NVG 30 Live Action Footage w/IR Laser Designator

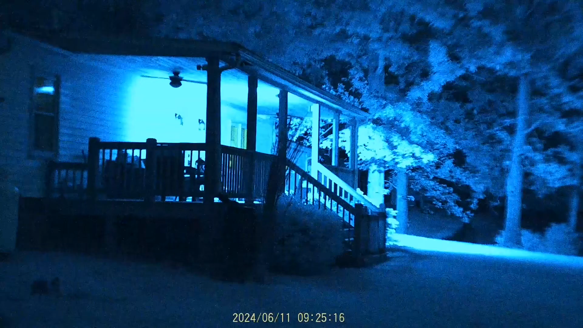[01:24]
All of this is IR light that's coming from the house. The only natural light is around this fire pit.